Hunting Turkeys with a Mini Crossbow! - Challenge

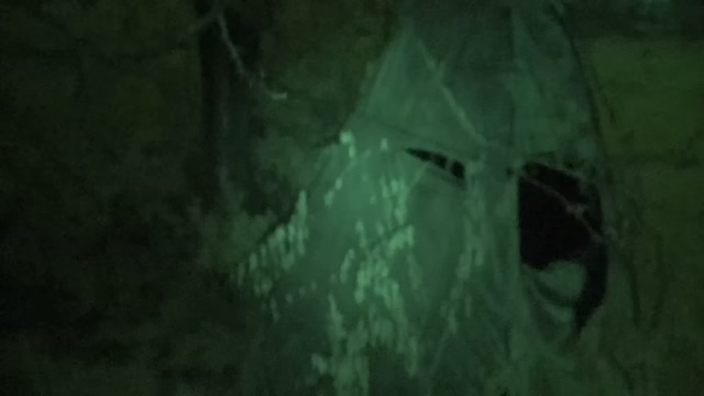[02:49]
hearing a gobble there's my blind and
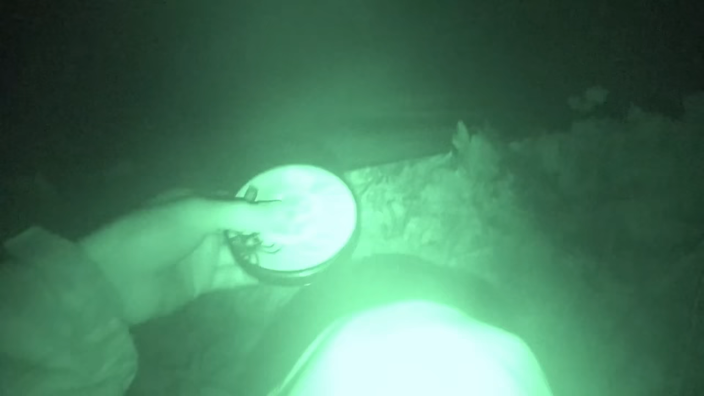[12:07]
i tied some if these turkeys will ever shut up i tied some fishing string to one of my decoys
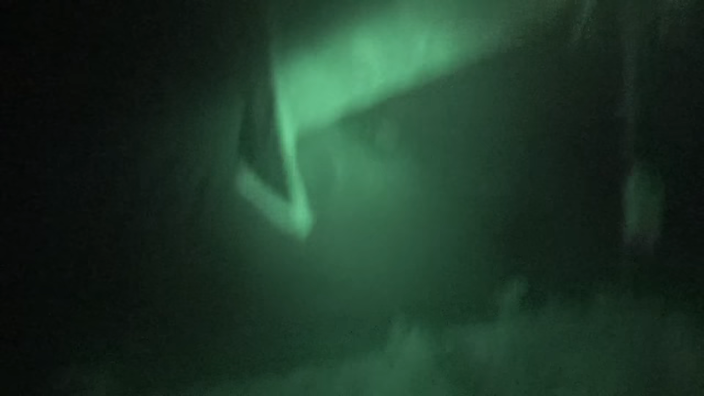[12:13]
to that hen out there see watch watch when i pull this see see it move
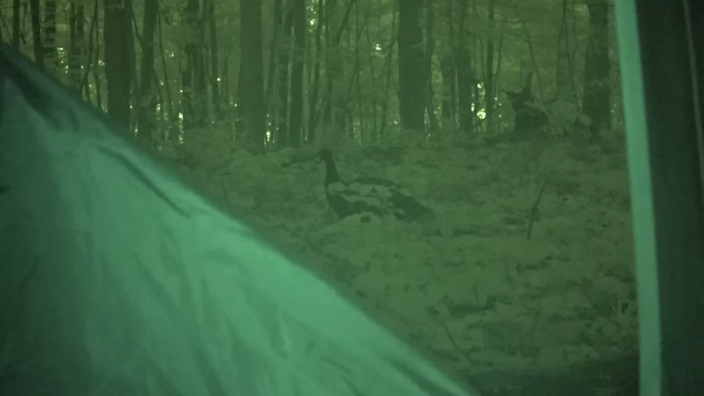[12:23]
i'm not i don't want to move it too much right now because i can only move it a little bit yeah we have a moving decoy now so it might come right in with that moving decoy